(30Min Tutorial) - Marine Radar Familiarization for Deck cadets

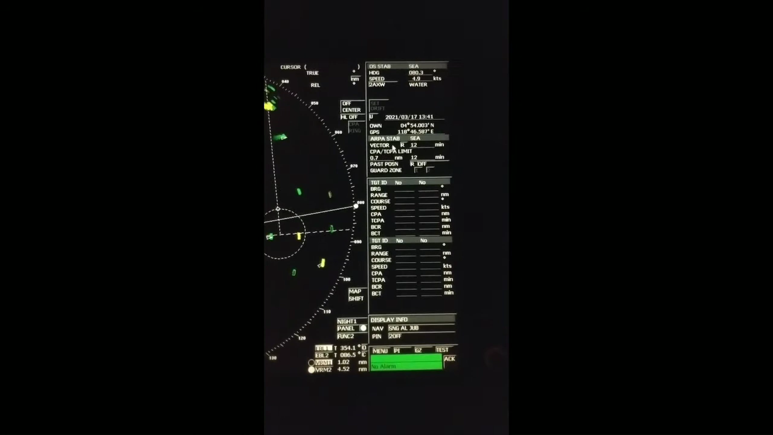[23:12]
in cool rag it always it always talk about the heading situation so ground over uh over ground your movement is not important to decide the uh situation situation of cool rag the next one is vector mode relative or true this vector
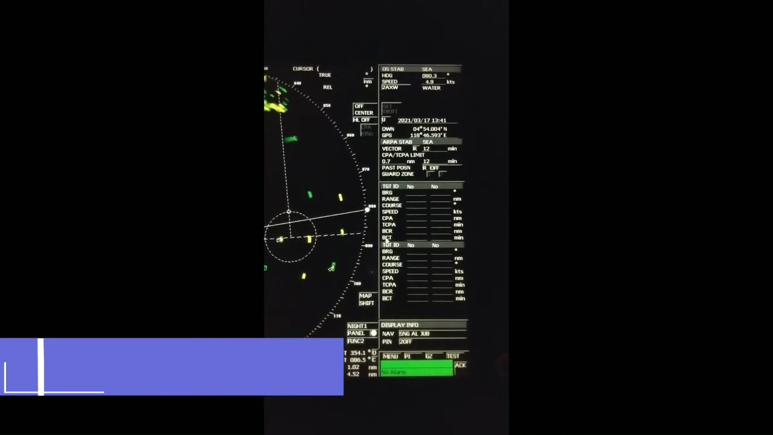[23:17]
mode you can use uh you you you can understand let's say you you are inside a train and you can feel the uh trees and all around your scenario is falling back but actually why it is happening because you are you are on the train and the train is on move i mean 10 is on a certain speed so with the certain same speed these trees and other scenarios are falling back the same way uh we can use uh
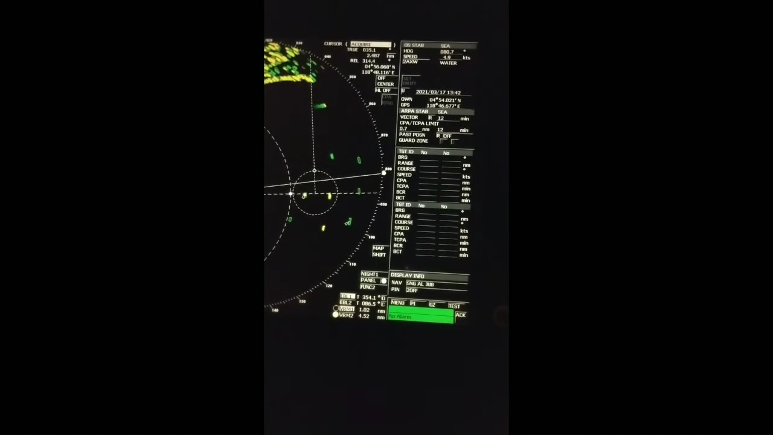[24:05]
line will be shown on the ppi and if we use true vector that means true movement line will be shown let's say we can select this target to understand this relative and true vector move so we have selected it will show the heading marker
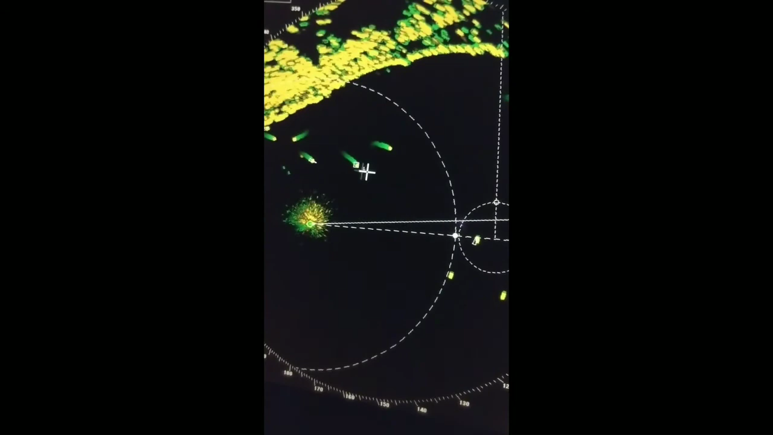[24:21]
as relative now as we are on we have chosen the vector as relative so this is
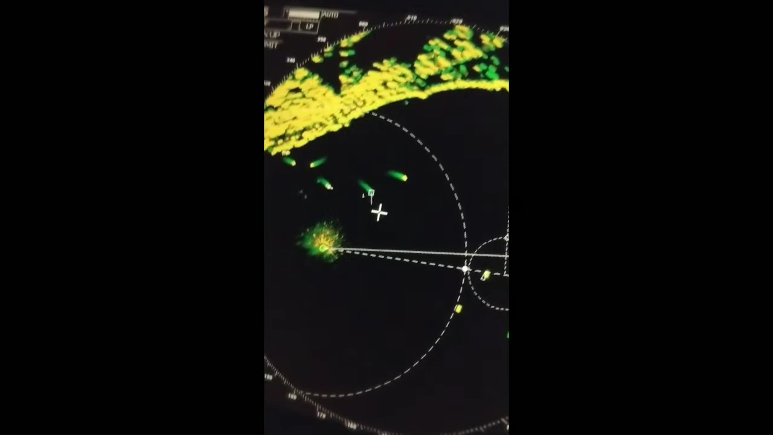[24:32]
relatively we are approaching like this way let it be settle first it takes a little moment to settle okay now if we change to true mode you will see the line changes
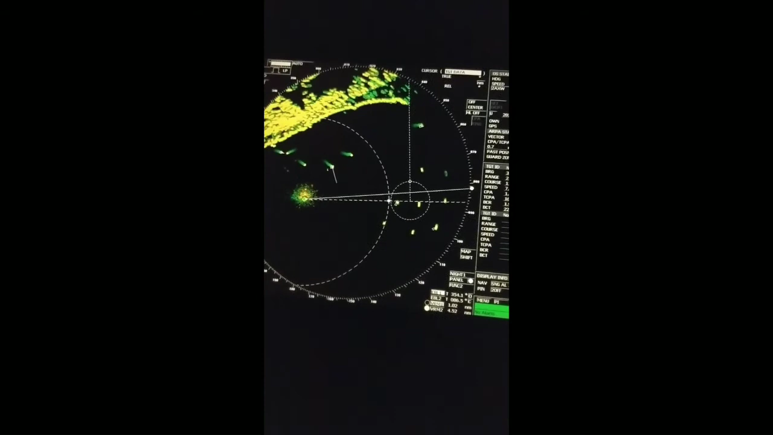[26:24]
predefined distance from where you automatically automatically target will be plotted so normally at anchor we use this function so that any vessel coming within our monitoring circle we get the notification automatically so next this this portion is for target data
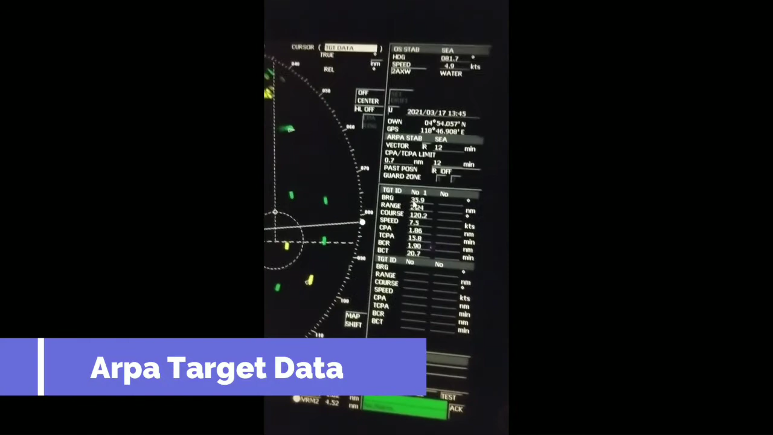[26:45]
this is actually we call arpa data for any selected object now number one
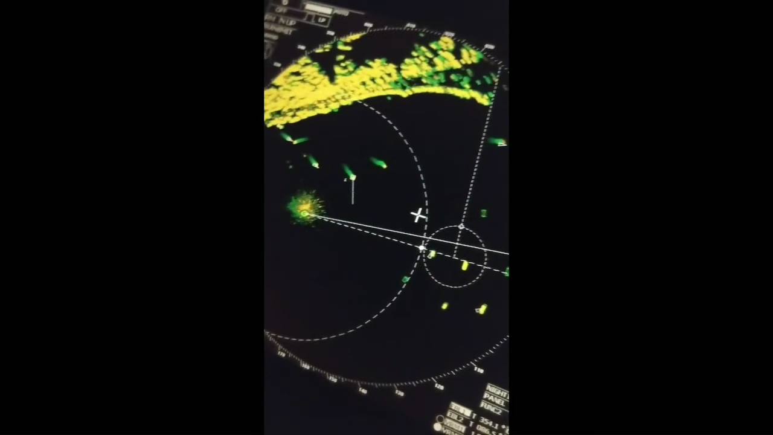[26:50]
is showing here number one data so this is the this is the target so what are the targets data we are seeing we can
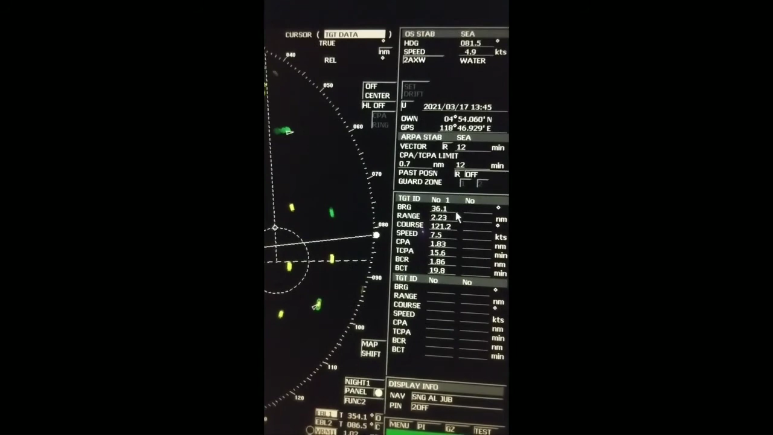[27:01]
verify from here so we are seeing first one is bearing brg bearing then next one is range then course this course we are now seeing course over water because we are now on c stabilization
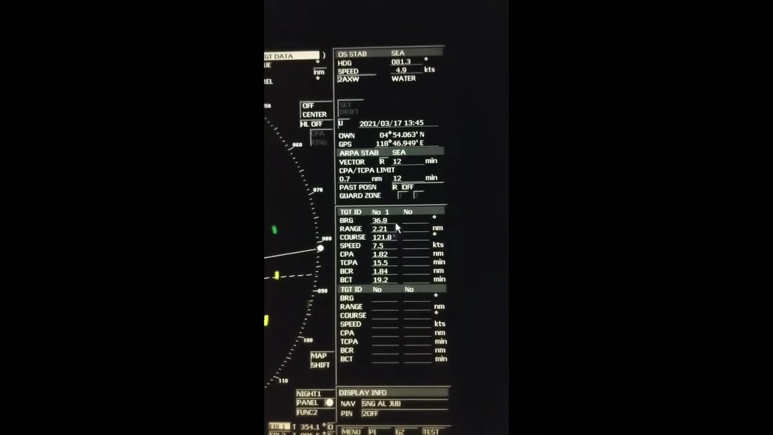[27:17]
and if we change to gps it will be change to gps position gps uh ground heading over ground heading so 122 almost same because current is not much now so let's get it to get back to c to one one to one point seven anyway speed next one is speed
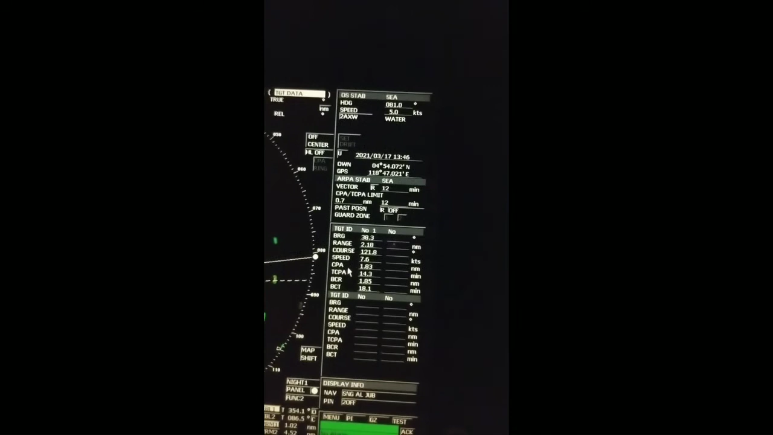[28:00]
then speed also same either ground speed or c speed speed and the next one is cpa this that means closest point of approach then tcpa time of closest point of approach then bcr bow
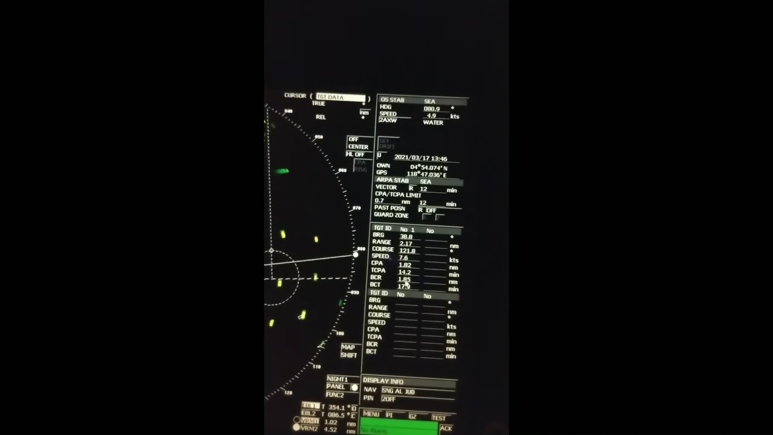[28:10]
crossing range this vessel is actually now crossing my bow so it shows bow crossing range at where at which distance she will
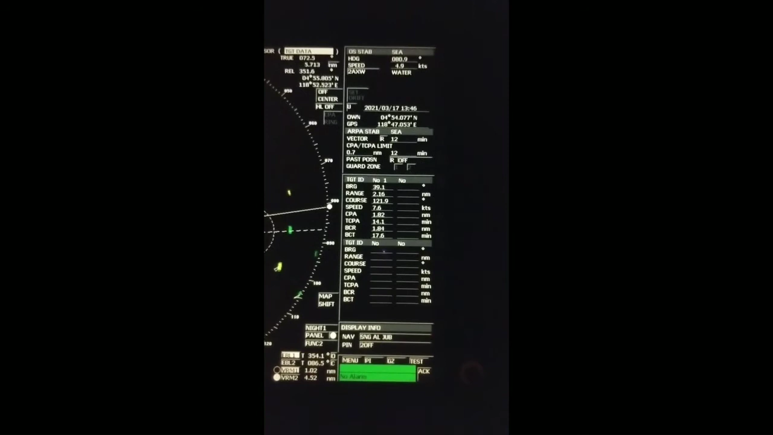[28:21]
cross my bow and the other one is bow crossing time and after how many minutes bow crossing will be held so that's it then the other one down below is display information this is actually not important at all but here menu pi is uh parallel indexing gz